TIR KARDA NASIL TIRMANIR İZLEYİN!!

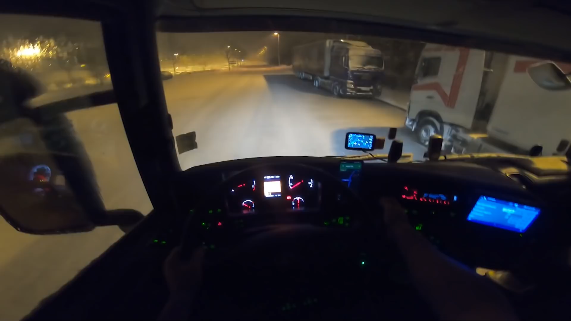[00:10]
Şimdi yükü boşalttım ve buradan bizim depoya gideceğim. Her yer kar. Gördüğünüz gibi. Yüküm de boş. Bak araç. Dorse de var. Şu an bu yollar böyleyse şu an burada bir şey yok da yani her yer kar şu anda burada ve biraz sonra bir tepeye doğru tırmanacağım.
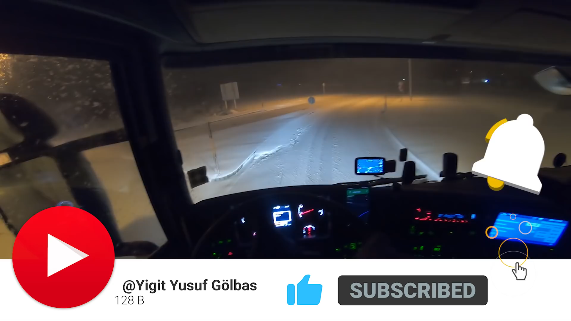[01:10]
Yok gitmiyormuş, o buraya geliyormuş. Şansımıza küselim. Dedim belki o yöne gidiyordur. Bazen bu yolu kapatıyorlar. Bakalım şimdi kapatmışlar mı? Çünkü bayağı yağıyor. Eğer kapatmamışlarsa da şu an normal düzken bile kaymaya gidiyor. Bakalım.
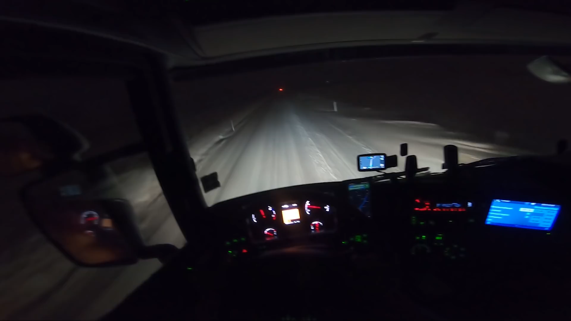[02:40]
Oo, buraları hiç temizlememişler ya. Şu an iyi gidiyor. Fazla da hızlı gitmiyorum ki. Aşırı derecede yani şu an yol çizgileri falan gözükmüyor burada. Ya çok inişli çıkışlı gidiyor. Hani bazen iniyor bazen çıkıyor. O yüzden yolun durumunu bilemiyorsun.